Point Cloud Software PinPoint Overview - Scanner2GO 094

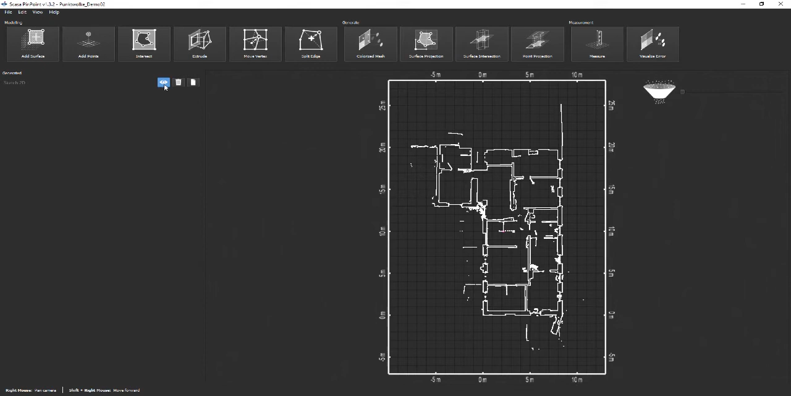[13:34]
Clicking the small eye symbol shows and hides a sketch in the viewer. By clicking the small file symbol, the sketch can be exported to various formats.
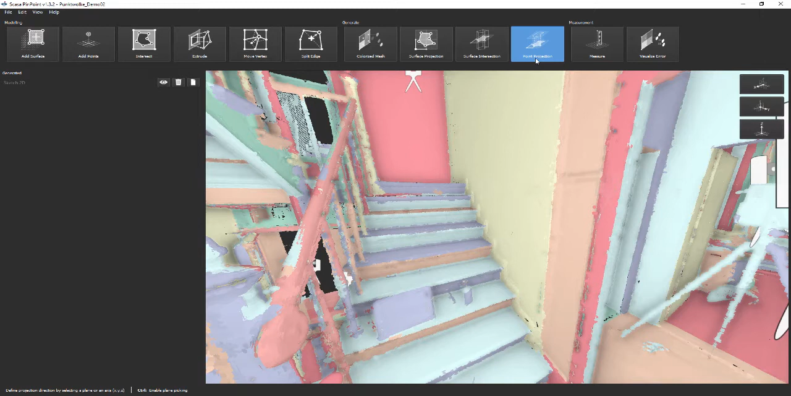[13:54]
which allows using them in other software. Next, we create a vertical section through the staircase.
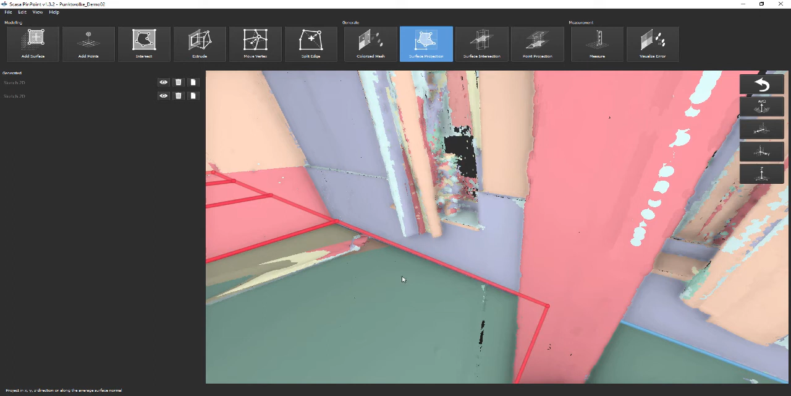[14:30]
Activate this function and select all polygons you would like to use for projection.
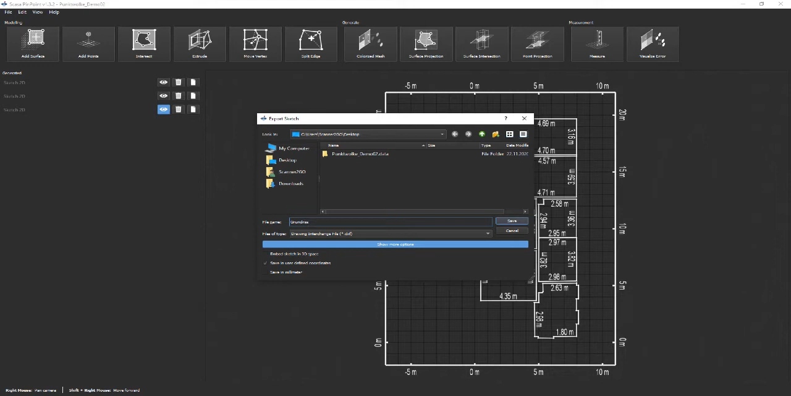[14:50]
Surface Intersection is used to create intersections with a polygonal 3D model. After activating this function and selecting a direction for the projection,
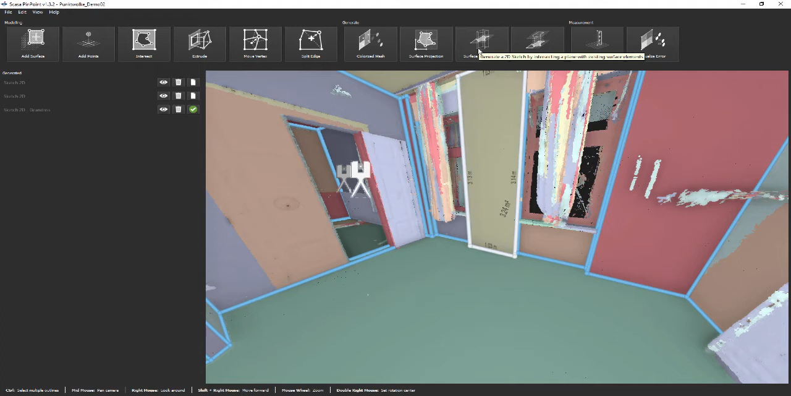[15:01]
Pinpoint visualizes the intersection while moving the plane with a mouse. As usual, it is possible to directly enter an offset value with respect to the base plane.
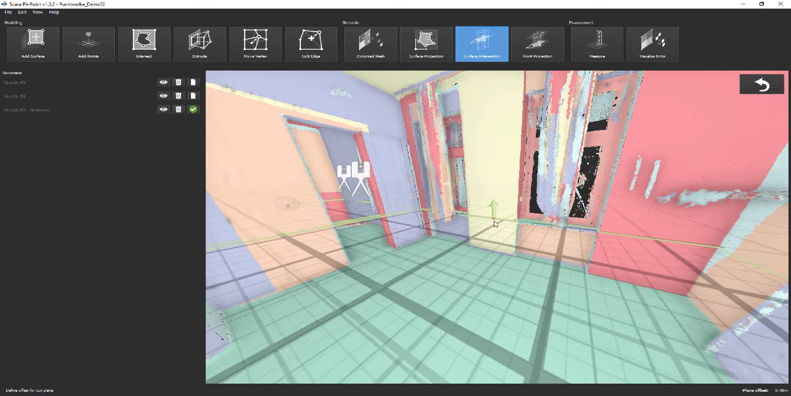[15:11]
Type 1.0 and hit enter to produce an intersection at a height of 1 meter.
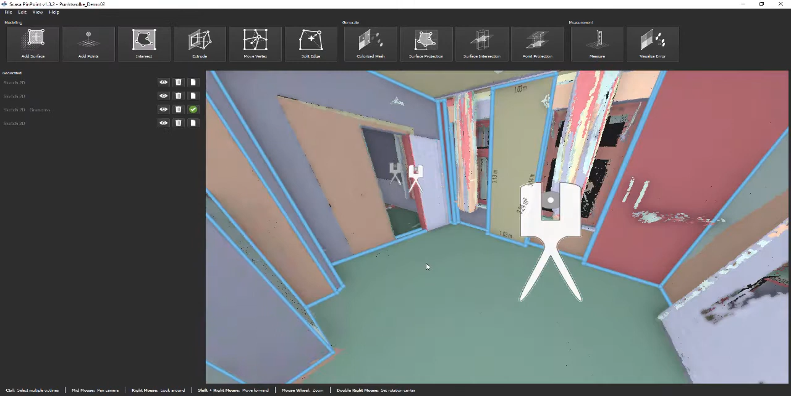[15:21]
In the next step, we will use the function ColorizeMesh. If you have a colored pinpoint, you can use it to colorize your 3D model.
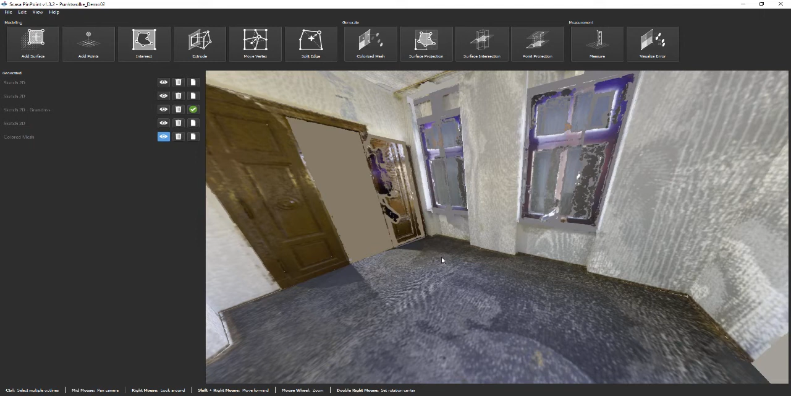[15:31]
When this function is extruded, textures for the 3D model are computed and the resulting colored model can be exported to a standard 3D OBJ file.
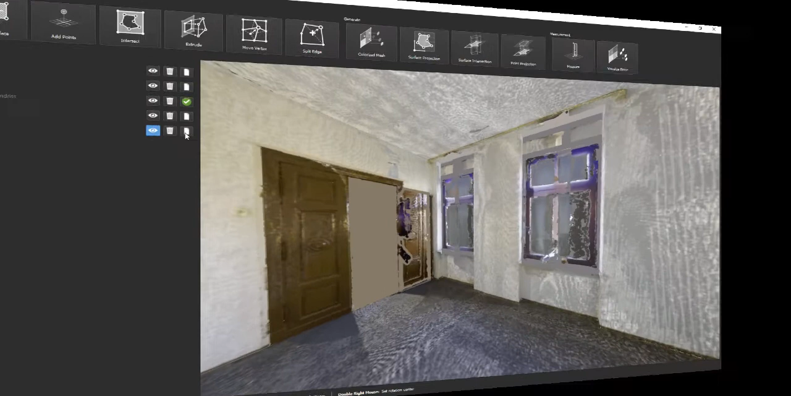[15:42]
Last but not least, we would like to present another interesting function.
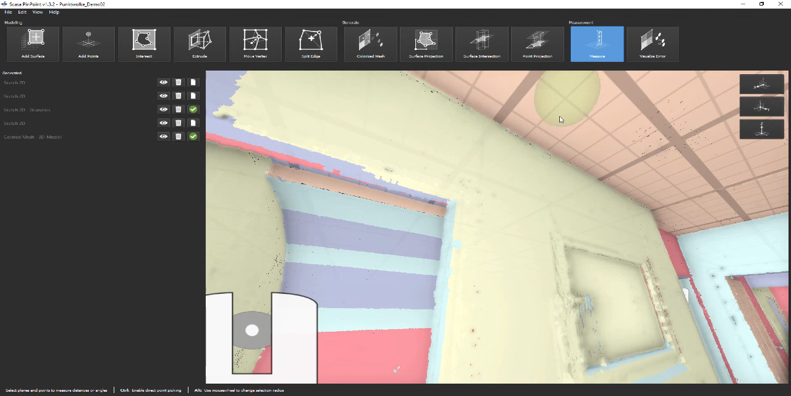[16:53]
Just pick a point on the ceiling and select the button for the that axis. This brings us to the end of our short introduction to Pinpoint.